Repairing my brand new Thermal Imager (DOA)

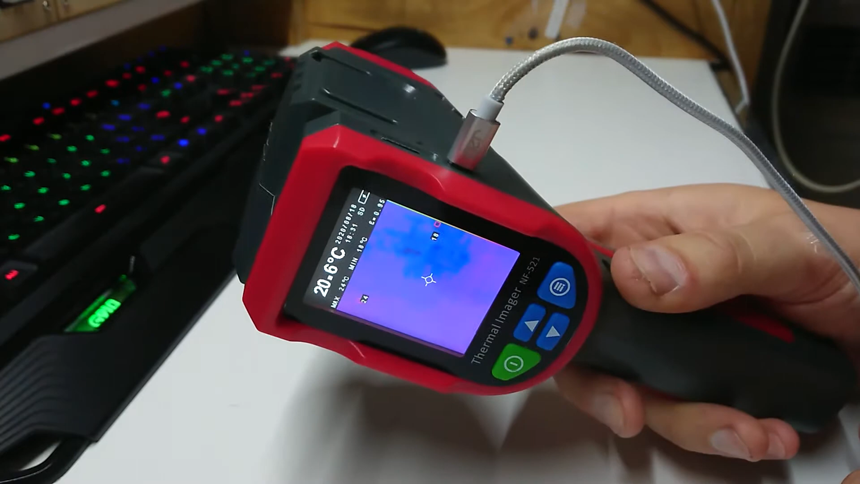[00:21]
On screen: spot 20.6°C
reasonably well except for one problem it's been on charge for about six hours and it's very flat and won't charge at all so I think we're going
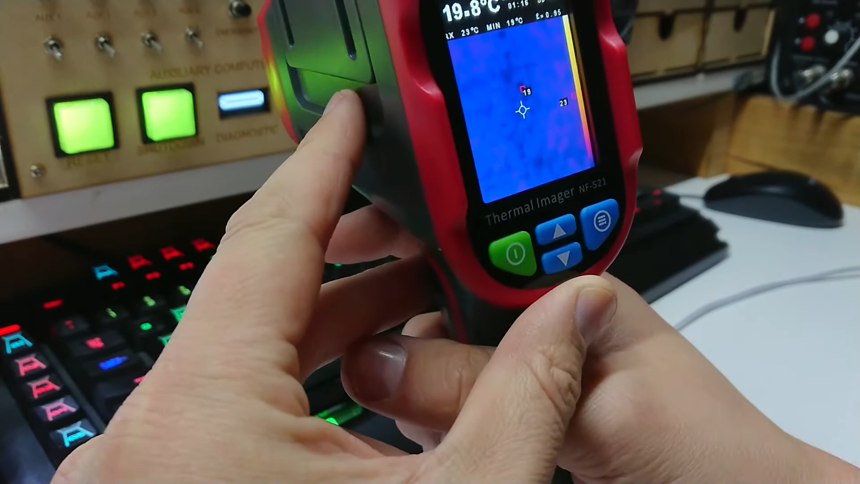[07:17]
On screen: spot 19.8°C
I'm not quite sure if I can do anything to really show you what the view looks like in this but
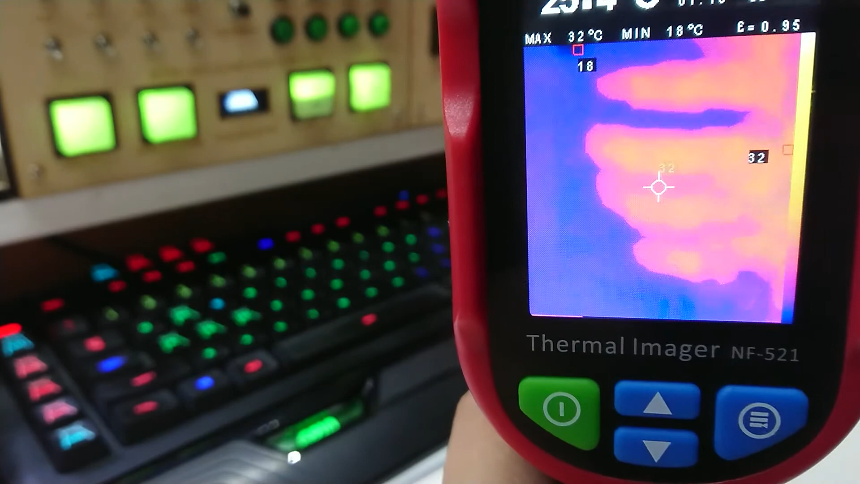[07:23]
On screen: max 32°C, min 18°C
I can shove my hand behind it and I can tell you my hand is about 34 celsius. The back of my hand is usually slightly cooler but uh it's telling me I'm a liar.
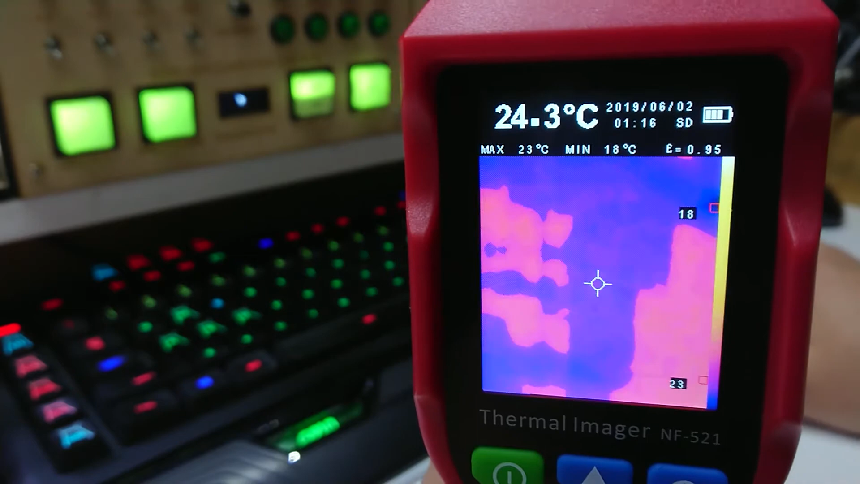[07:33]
On screen: spot 24.3°C, max 23°C, min 18°C
Let's see if I can see these um there are switches along here or